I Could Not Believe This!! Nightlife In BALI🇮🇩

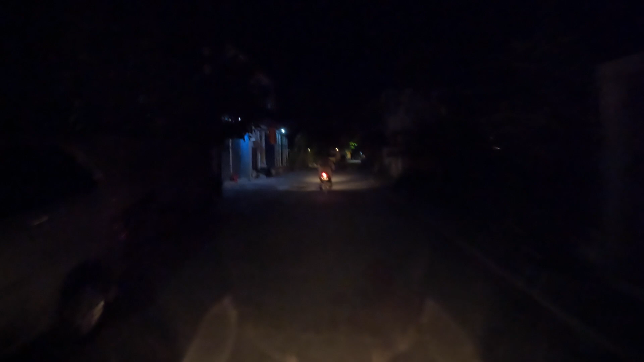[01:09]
so there isn't much three lights so maybe a bit more difficult to film but here's me still vlogging